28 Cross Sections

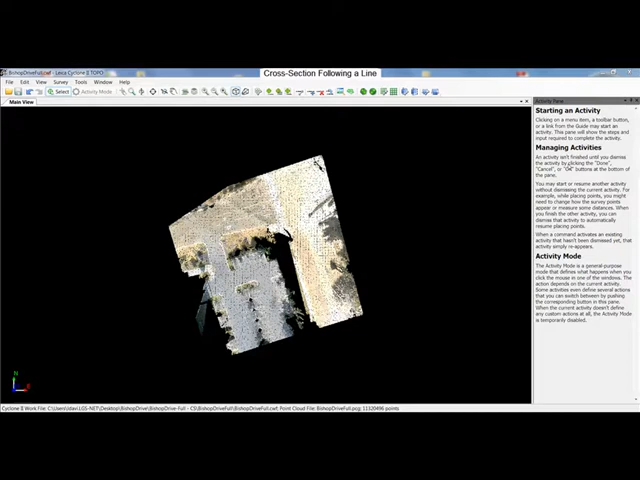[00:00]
This next new feature gives the existing cross-section tool the ability to follow a survey line. I'm going to go ahead and introduce a survey line as you would normally. We're going to call it Center Line 1. And we're going to just pick a line here that our cross-section is going to follow. Introduce an arc into our line.
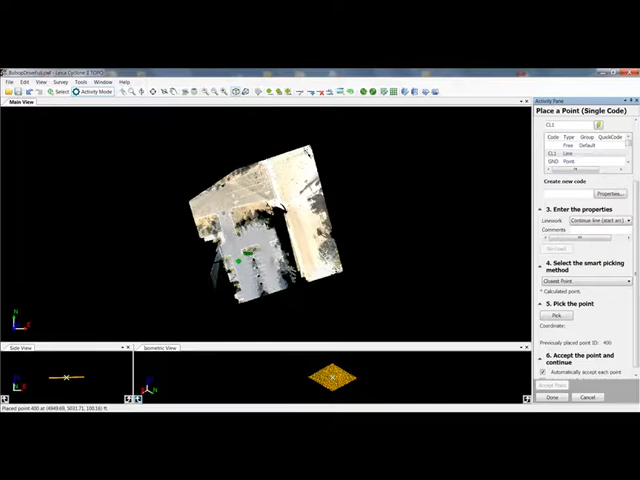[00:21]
And be sure to end that line. And now that we have our survey line for our vertical cross-section to follow,
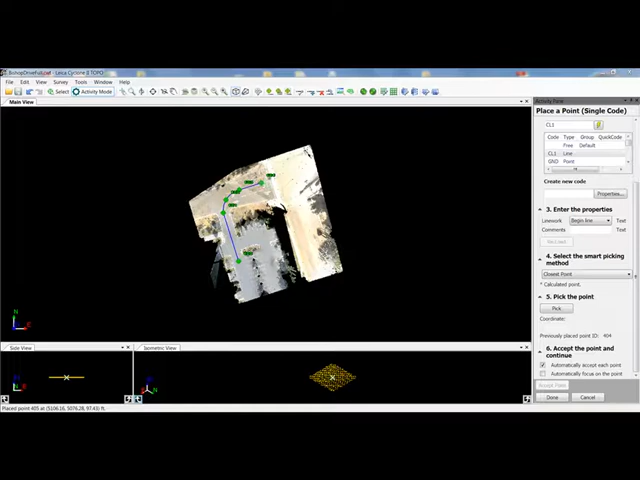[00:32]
the next step is to go ahead and configure our vertical cross-section. Go ahead and click on that.
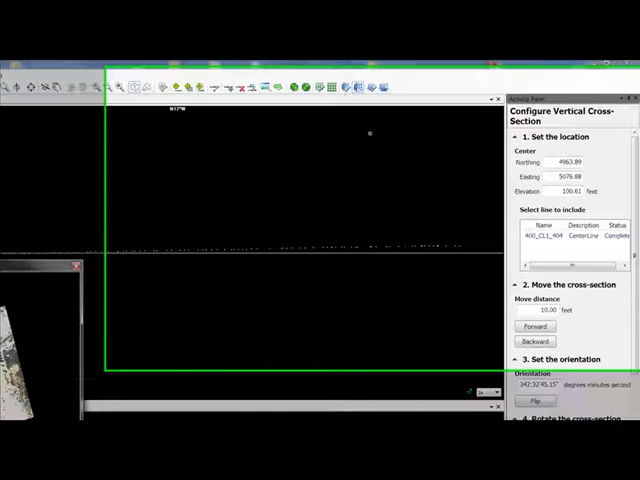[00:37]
As you can see, all of these settings are the same except now you have the ability to select a line to include.
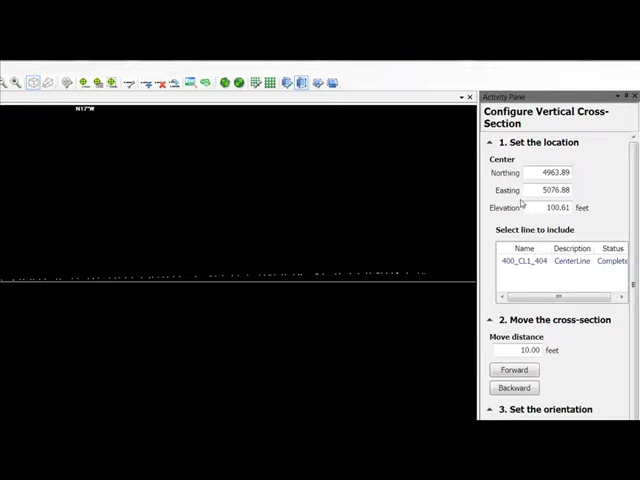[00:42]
Go ahead and select our line. And now you can see in the plan view, the line is highlighted and the cross-section is set to the beginning of the line.
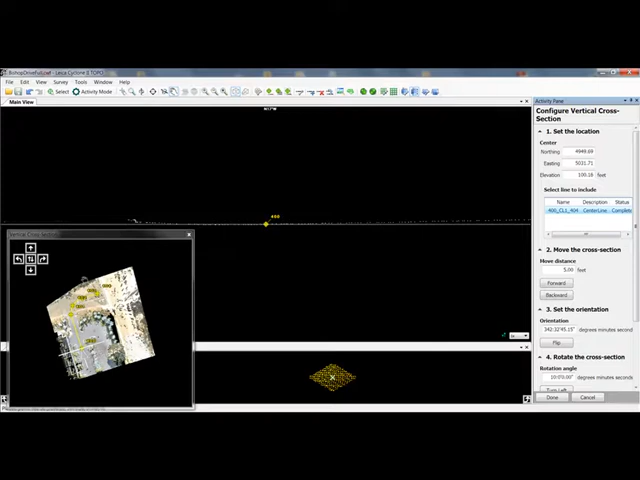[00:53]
I'm going to go ahead and turn on our overall point cloud. And now working our way down this activity pane, you should notice the rest of the settings should look familiar.
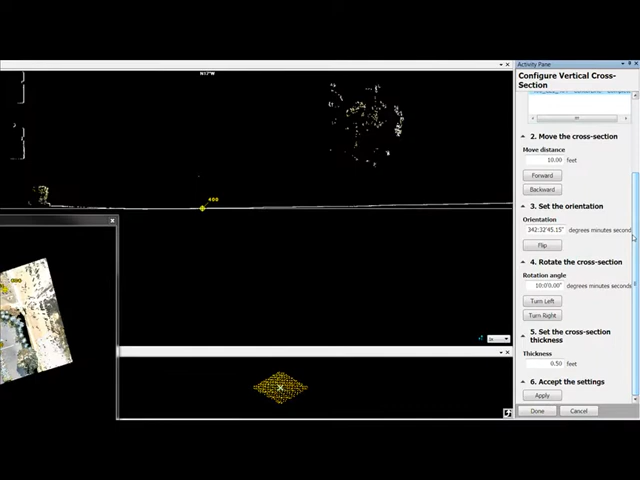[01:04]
I'm going to go ahead and bump up our move distance to 15 feet and start stepping the cross-section forward.
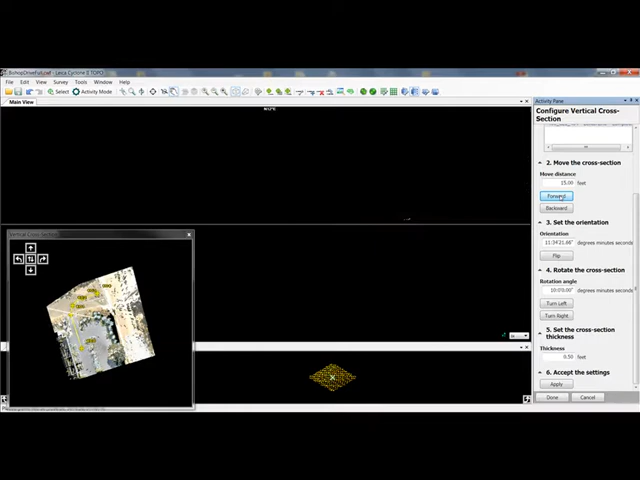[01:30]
As you can see, when we come up to an arc, it's going to hold the chord of the arc between the points.